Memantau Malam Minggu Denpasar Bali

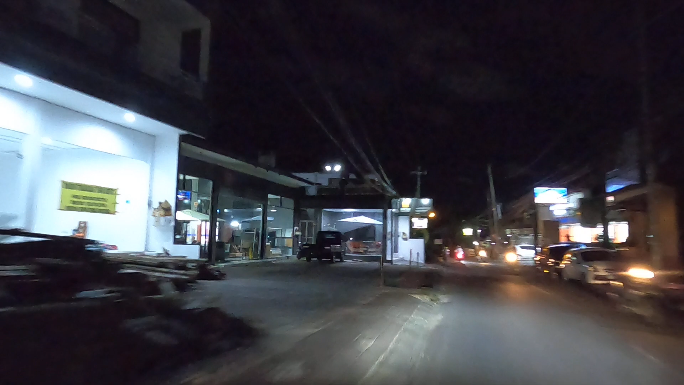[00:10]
Kita coba cari kulineran, wisata kuliner.
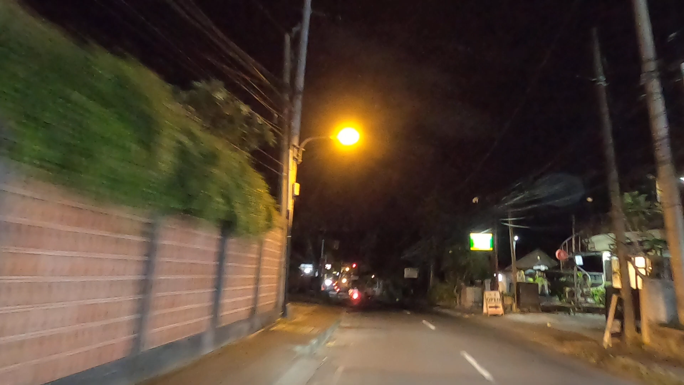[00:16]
Ini di mana nih? Jalan Tangkuban Perahu. Nanti di depan ketemu perempatan itu.
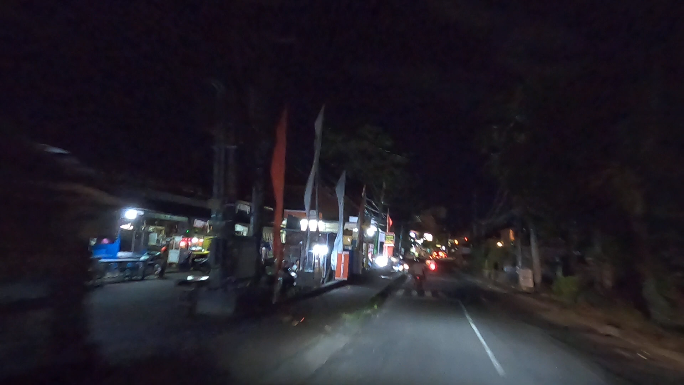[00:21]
Perempatan Lampu Merah itu masuk ke Jalan Tengkumar, Tengkumar Barat. Salib ya.
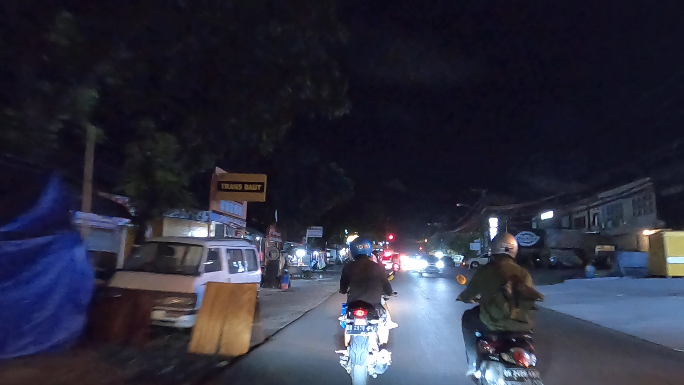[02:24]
Merusak pemandangan ya. Iya, ruko-rukonya nggak begitu teratur, jelek jadinya.
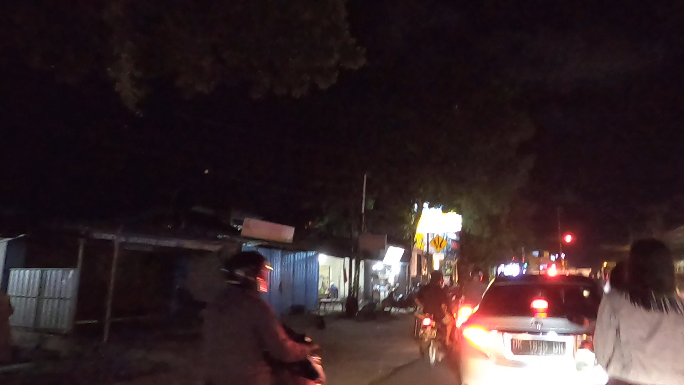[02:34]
Kayak gini. Padahal kalau rapi gitu baru bagus ya. Jalan kiri kanan luas parkirannya seharusnya.
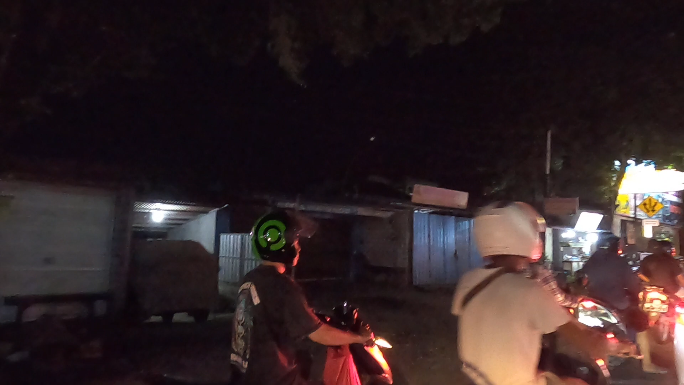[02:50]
Iya, hanyut.
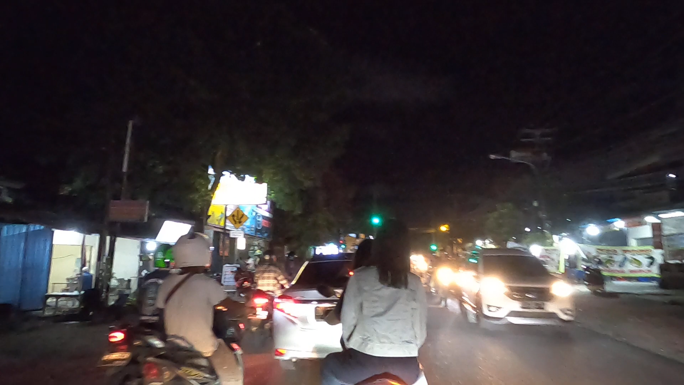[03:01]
Yang nyewa toko juga nggak inisiatif pakai paving gitu, di aspal lagi gitu kan, bagus ya.
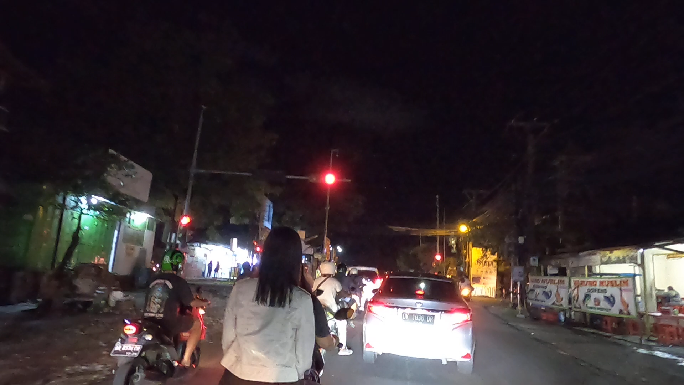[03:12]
Aduh, cepet sekali ini lampu merah, belum maju apa-apa udah merah lagi.